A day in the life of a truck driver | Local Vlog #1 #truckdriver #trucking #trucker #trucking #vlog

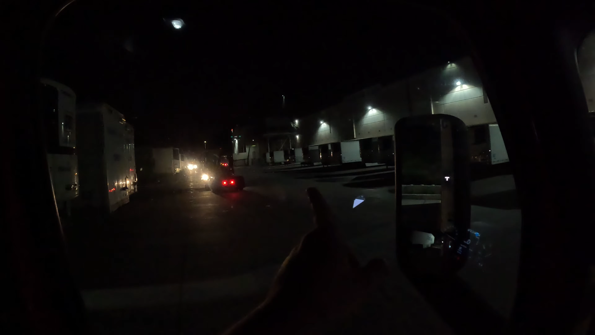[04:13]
We're heading right over there. This is gonna be a little dark vlog, little night vlog, man. Y'all gotta bear with me here because we do got the night shift. We do be rolling through the night shift and everything. So I'm gonna do my best to record in well-lit areas and everything. But some shots might be dark. It is what it is. We're looking real good. Solid. There's a gate pass as well, man.